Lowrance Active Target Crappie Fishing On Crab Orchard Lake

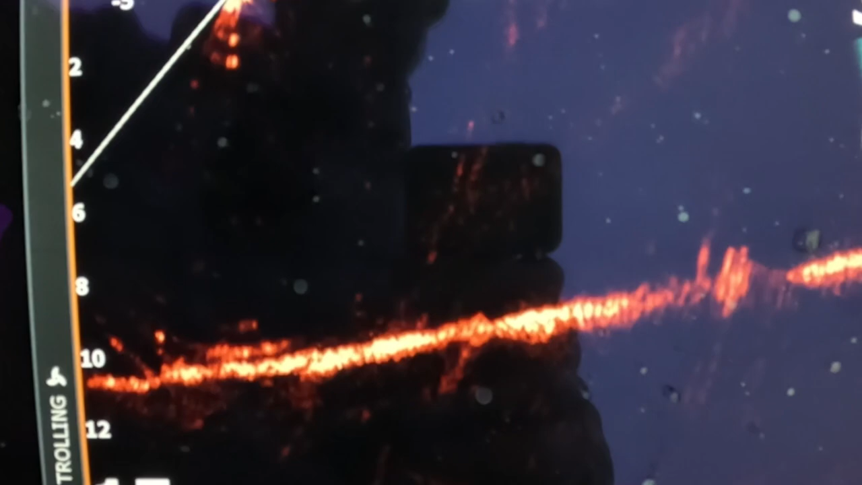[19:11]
Oh, there he comes. Got him. Yep. I think so. I got part of it anyway.